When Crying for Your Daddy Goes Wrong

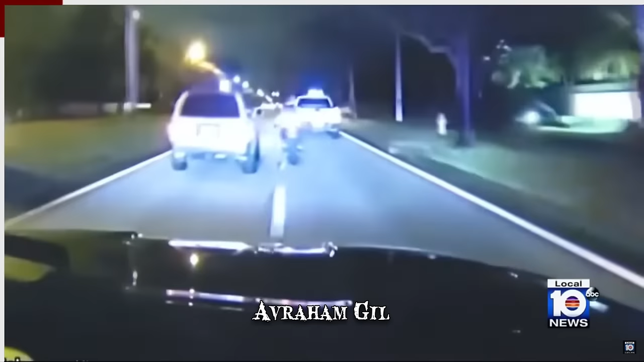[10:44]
A police lieutenant screamed at 19-year-old Avraham Gill and motioned for him to stop but he continued driving and intentionally ran him over. In spite of suffering an incapacitating injury to his leg, the unnamed officer was able to grab Gill off his motorcycle and take him to the ground.